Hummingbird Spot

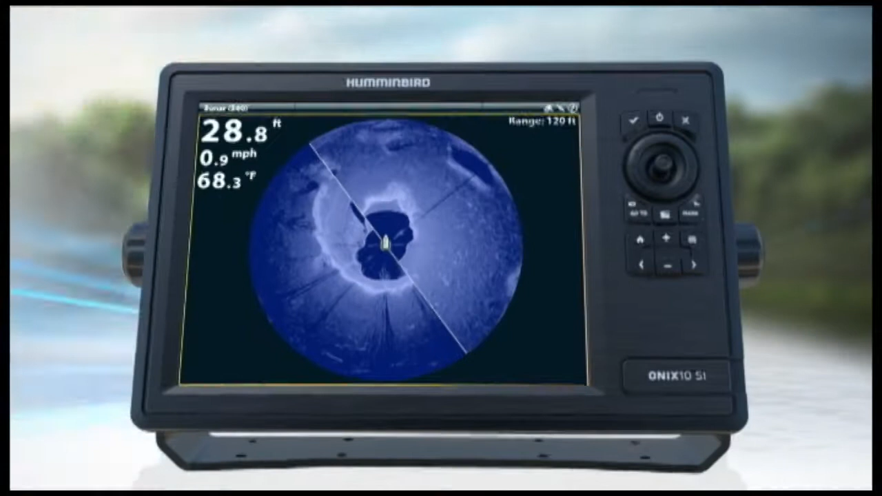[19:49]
On screen: depth 28.8 ft, water 68.3°F, speed 0.9 mph
Incredible 360 imaging. Available for your transom and now for your bound. Putting you at the center of the 360 revolution. Only from Humminbird.